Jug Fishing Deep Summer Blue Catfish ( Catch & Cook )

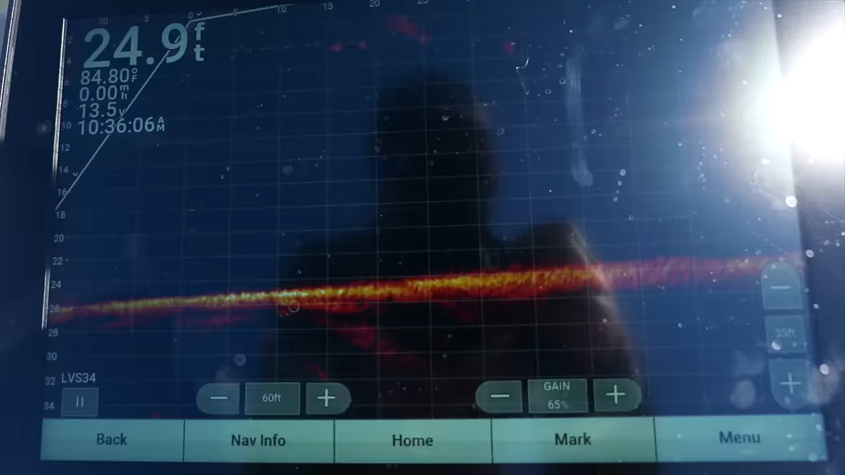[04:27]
On screen: depth 24.9 ft, water 84.80°F
Just saw a catfish right here. There he is cruising the bottom.
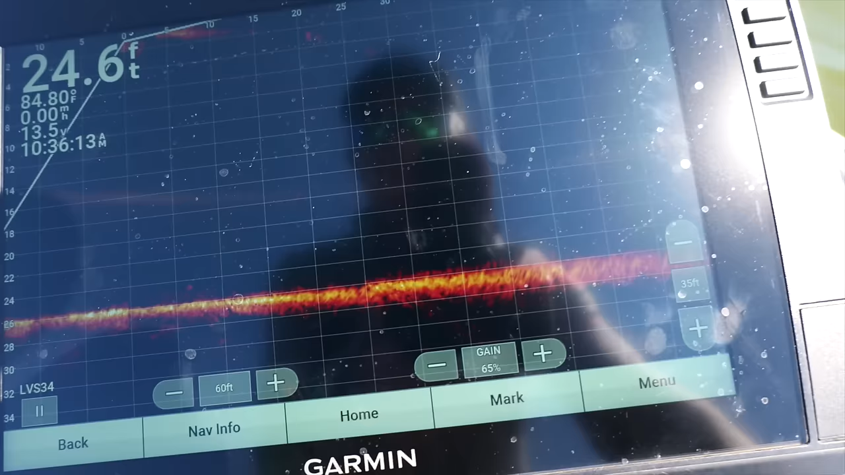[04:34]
On screen: depth 24.6 ft
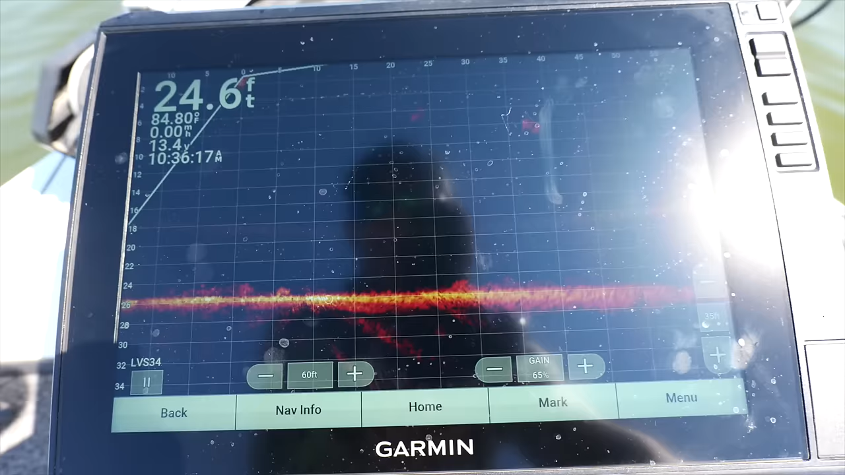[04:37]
On screen: depth 24.6 ft
See that? Cruising around that bait. That's where we want to be.